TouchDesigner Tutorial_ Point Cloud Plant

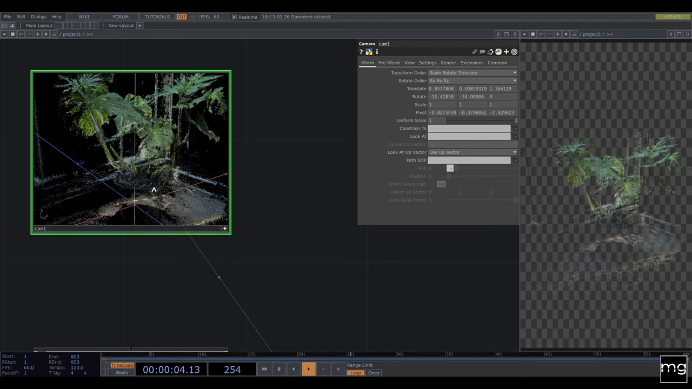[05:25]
my geometry so this will be my camera view and so on point sprite I would
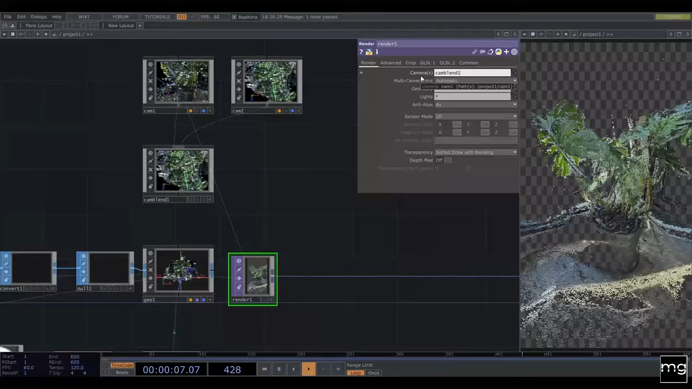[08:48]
one now you can see the other camera so from here to here you have
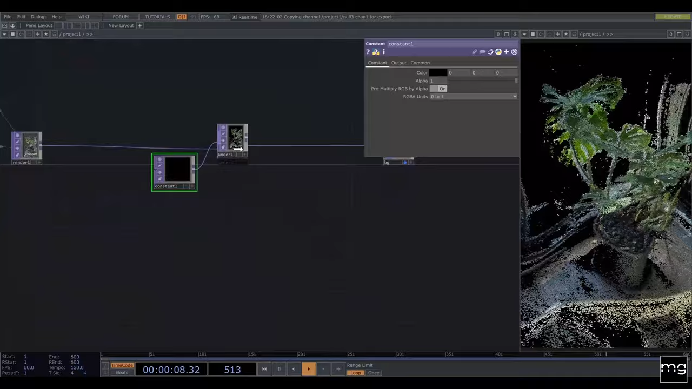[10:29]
as always feel free to play a little bit and I'm going to add the noise because
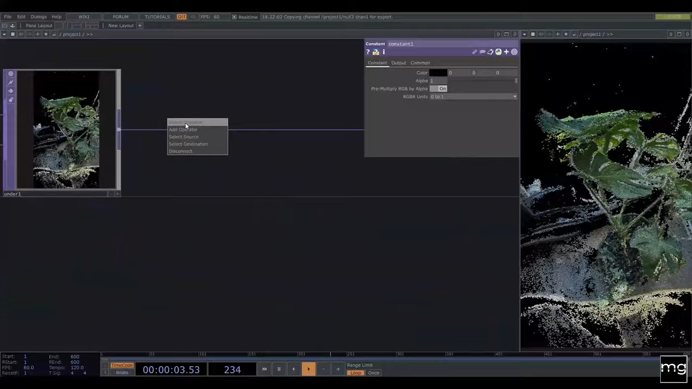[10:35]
we're going to give it a bit of a nice look and to
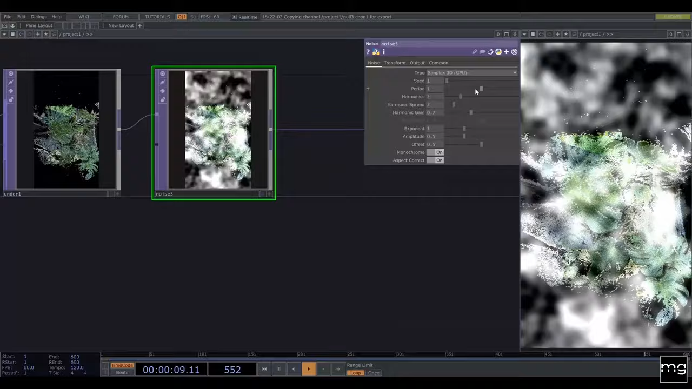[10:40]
change the period and in output I'm going to add the noise scale a little bit lower so I create like not super granular but a little bit of more texture
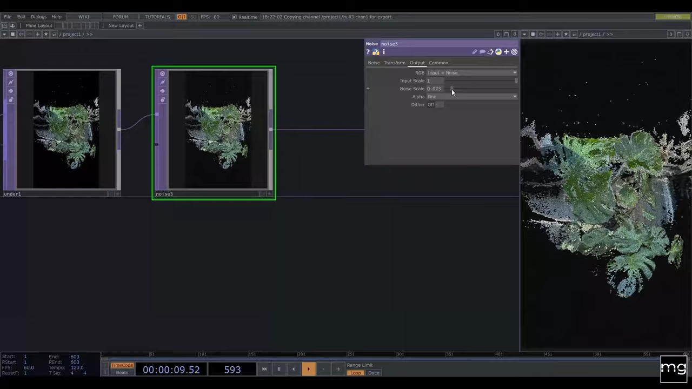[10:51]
so after that we're pretty much done
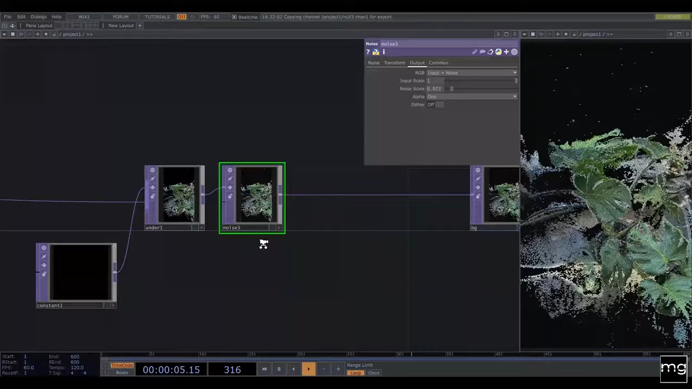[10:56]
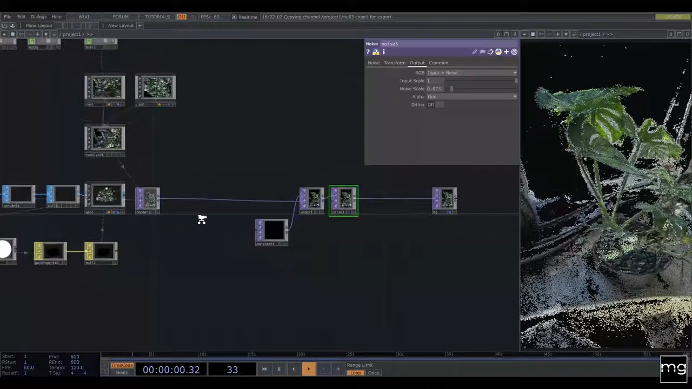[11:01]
I like to play with two operators for example the ssao
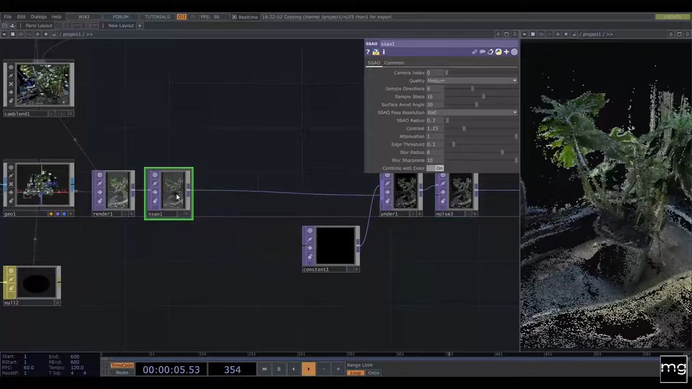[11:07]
and with this you can create a little bit of
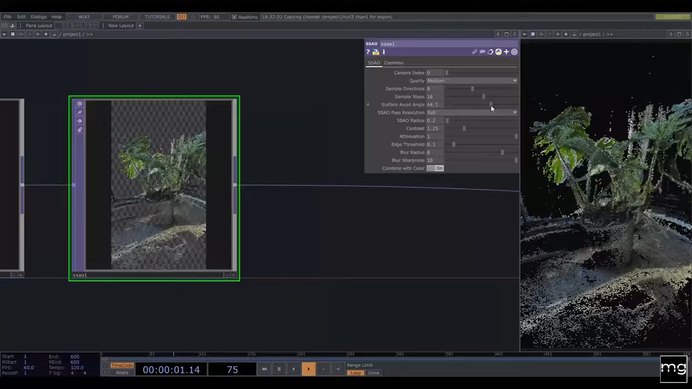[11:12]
deepness so over here you can see what is
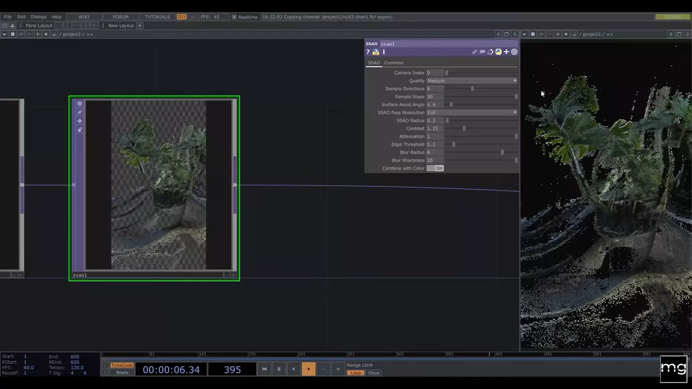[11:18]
what's hard to create this is quite dark but in this case if I go like this
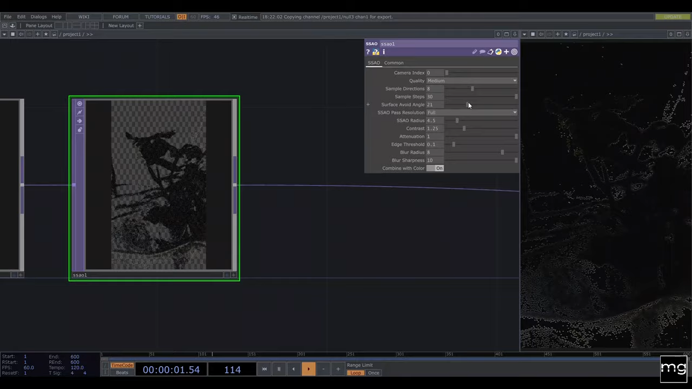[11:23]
I can create like a really nice depth you can also play with the point of view of the cameras
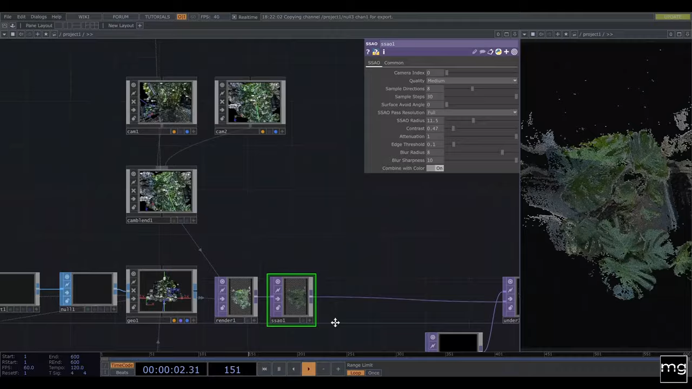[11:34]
so you can go closer in both cases and create like a more narrow view